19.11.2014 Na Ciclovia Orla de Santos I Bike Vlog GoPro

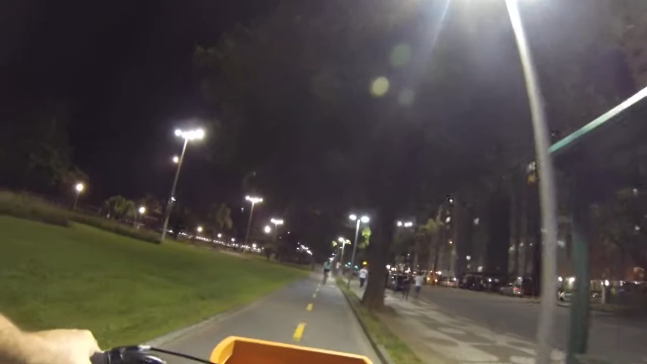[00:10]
Praia de Santos, ciclovia pela orla da praia. Então, fazendo esse vídeo aqui